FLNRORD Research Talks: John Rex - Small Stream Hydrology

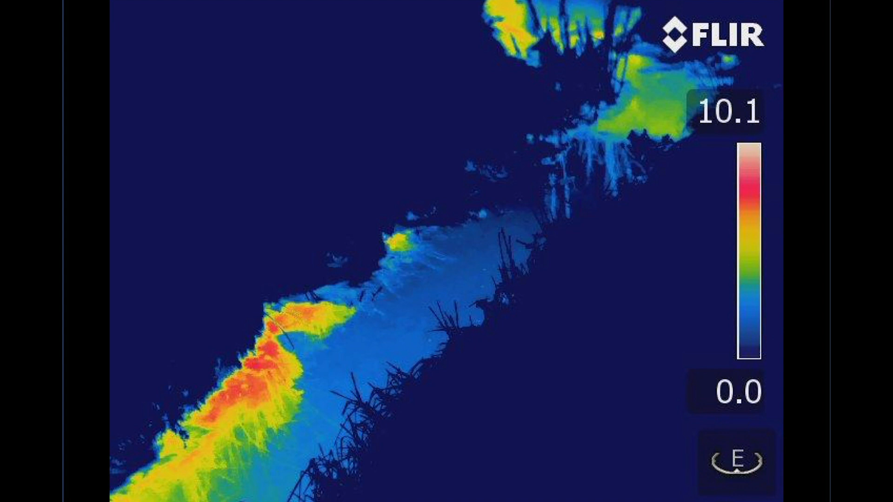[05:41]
as I talked about earlier, remote sensing, lidar, and, as shown in the image here, thermal imaging, where we can clearly see warmer groundwater contributions identified in orange and yellow coming into a cool water stream.